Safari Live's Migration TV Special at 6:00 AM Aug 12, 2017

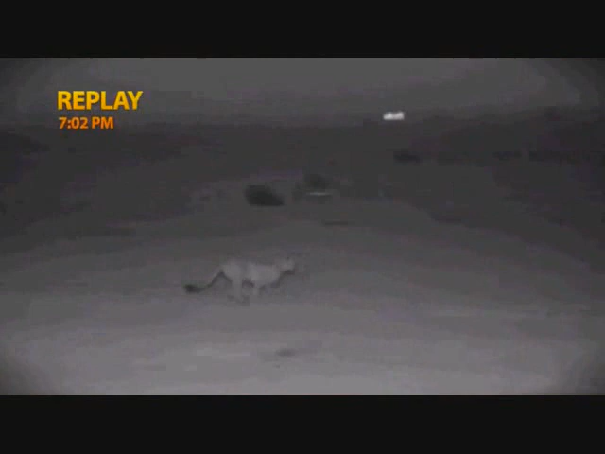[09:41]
The clever cats have worked this out, and what you're seeing here happens just about every migration evening. From the panicked herds, they single out a young and home in together. Let's go and find out from Scott what they achieved for the rest of the evening.
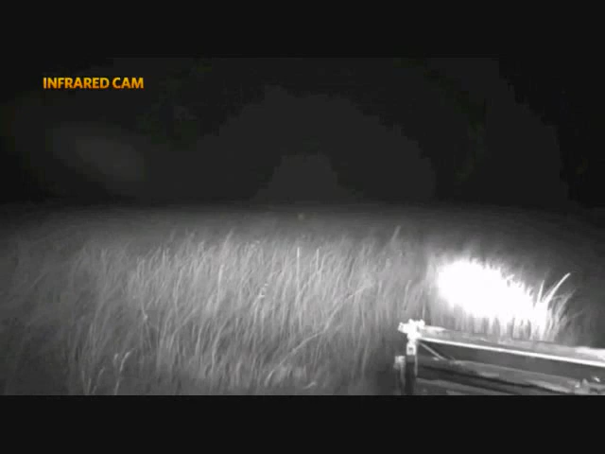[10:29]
So here we go, in the pitch black, off-road. Isn't this exciting?
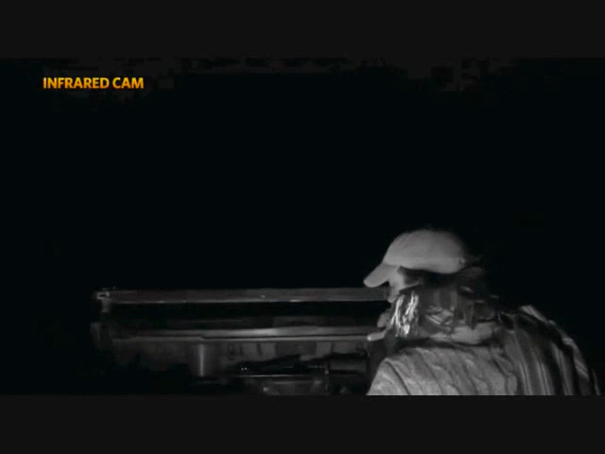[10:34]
Hopefully I don't fall into a big hole, but I'm gonna put a little bit of light on in front.
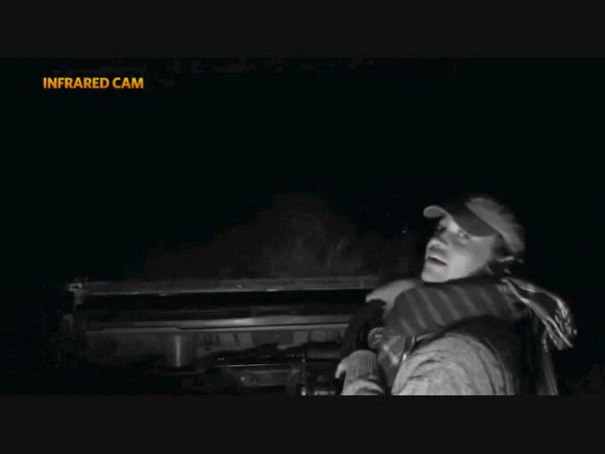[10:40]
Now remember, this is live, we cannot predict what's happening.
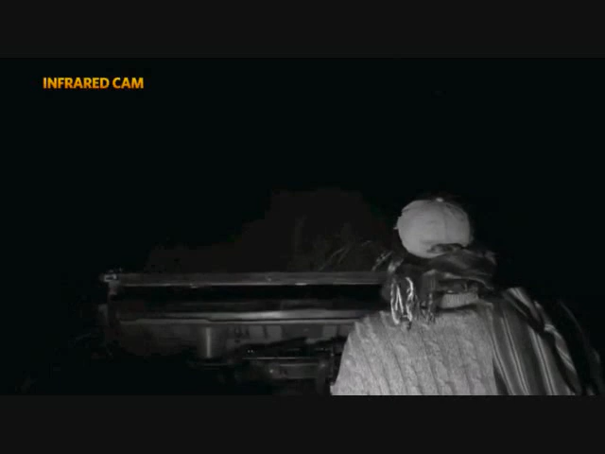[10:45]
I'm gonna ask Dave to switch on the infrared lights again so we can just keep an eye on where she is, so I don't have to use the spotlight.
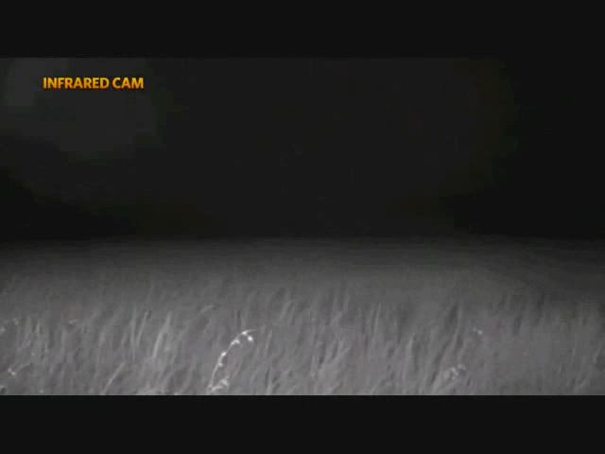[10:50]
There we go. And that, the reason we do that, we'll use the spotlight to ascertain where an animal is and whatnot, but if we can, we try not use any light at all.
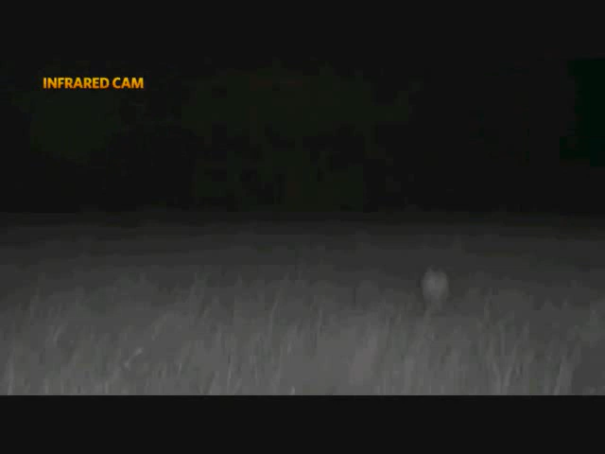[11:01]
We don't want to affect and advantage either the predator or the prey. We want to see nature at its most pure,
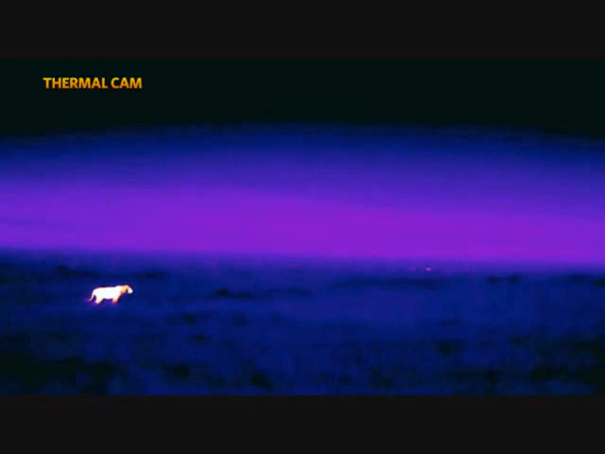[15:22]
You are back live. You've got an idea of where the wildebeest herds are. And of course, now we have found our lions that have taken full advantage.
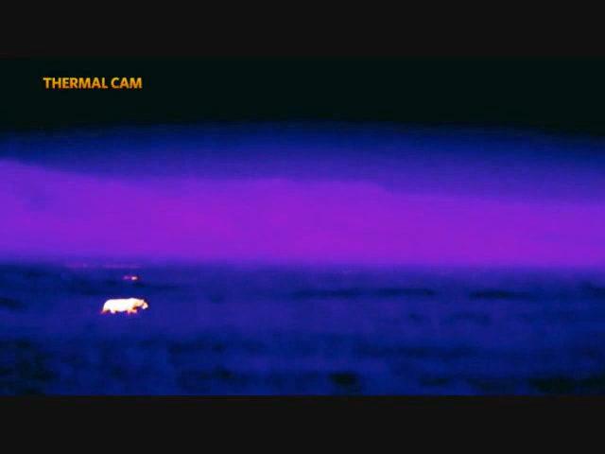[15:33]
Listen. He's roaring.
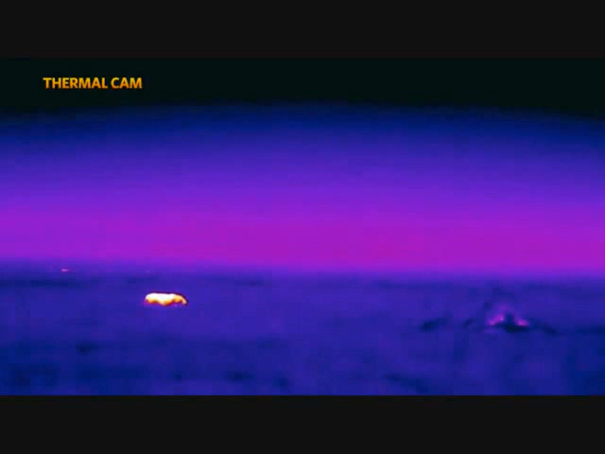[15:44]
Okay, we're going to get a little bit closer. We're going to catch up with them because we finally found them. Phew. I can't tell you how disorienting it is in the dark. He's still quite far away from me. We're going to get a little bit closer.
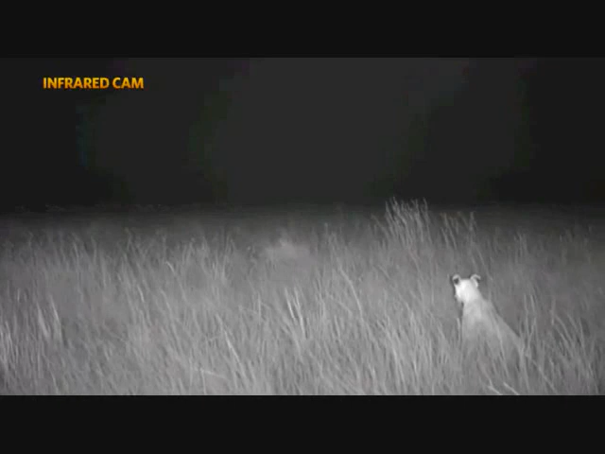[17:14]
Look at her ears perked up, staring into the darkness, thinking about her next meal. Isn't this so exciting? Remember, live from Kenya, we are with lions in the pre-dawn darkness, and it looks like they're going to hunt again. We've been with this pride since about 5 o'clock yesterday evening, and they've had 9 unsuccessful hunts, 1 successful.
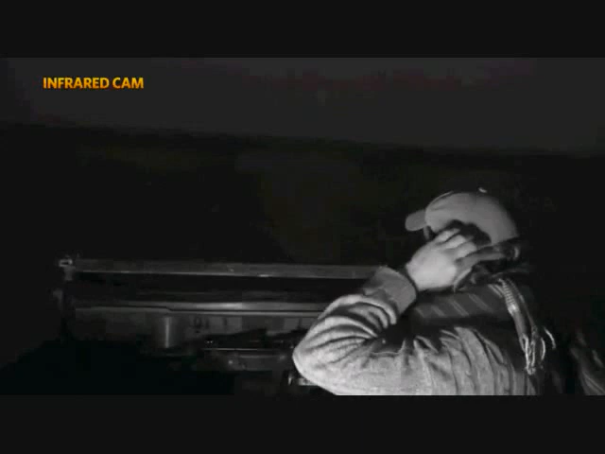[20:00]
So I say it's highly unlikely, but it is not impossible.
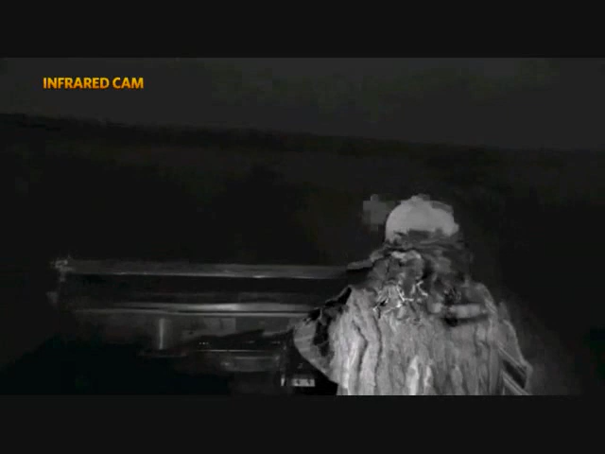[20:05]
I can just make out a lioness heading towards the herd. There's panic. There's actually other lions chasing them now. We don't know what's going on. There's just wildebeest streaming in every direction. There could easily be other lions or even hyenas chasing them from the other side.
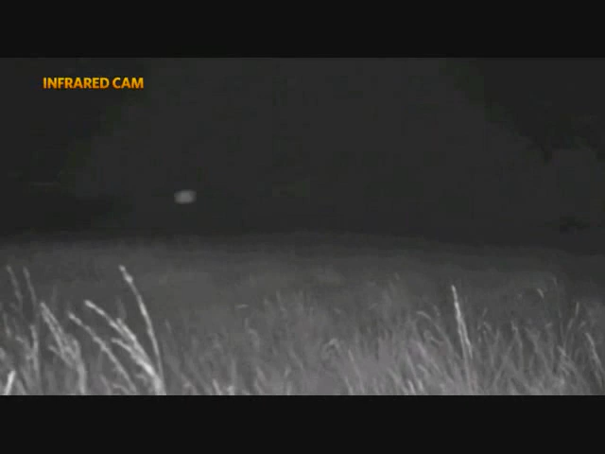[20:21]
Now that is not our lions doing that, but our lions are running in. Something is going on. I'm not sure what it is. Okay, you see our lions in front of us?
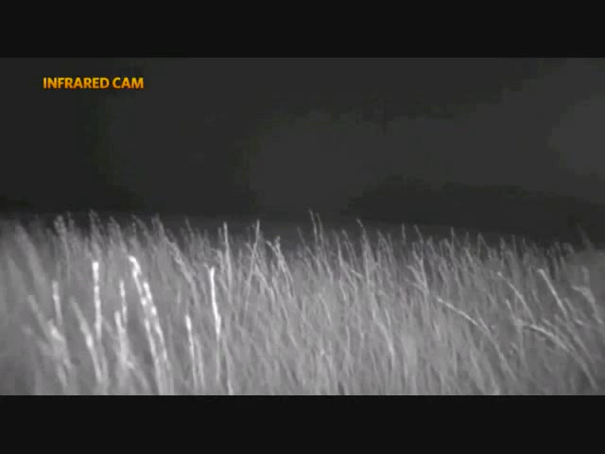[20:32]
Yes, hold on everyone. We are going to have to go off the road. It could be holes, could be rocks.
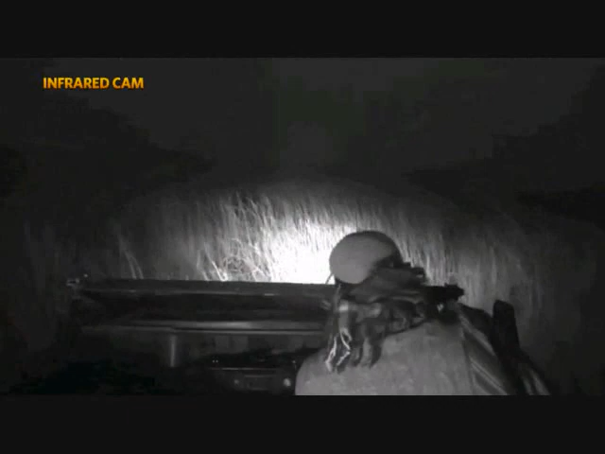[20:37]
Not sure what's going on.
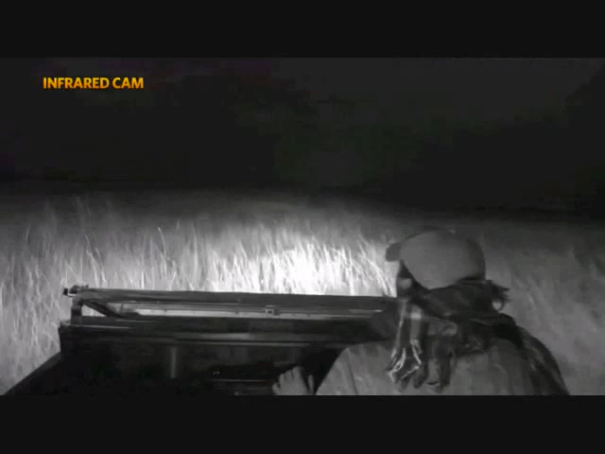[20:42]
We're trying to go, oh, there we go. Hold on, as I say, what is going on?
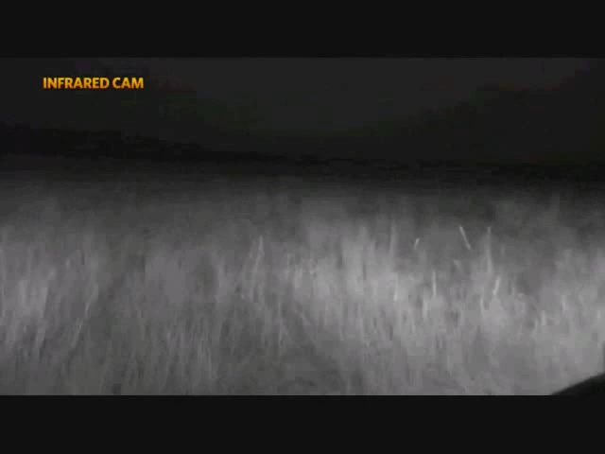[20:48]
There was absolute pandemonium, just wildebeest streaming in every direction.
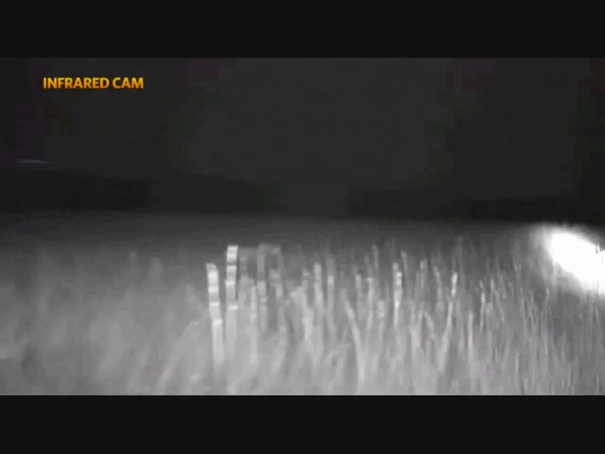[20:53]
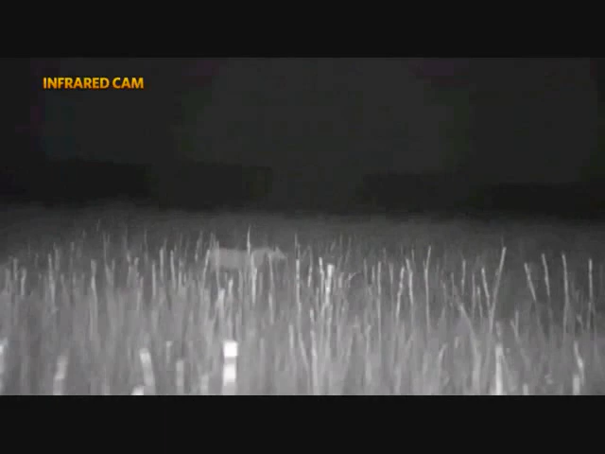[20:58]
Oh, and it's in the long grass. Not sure what's going on.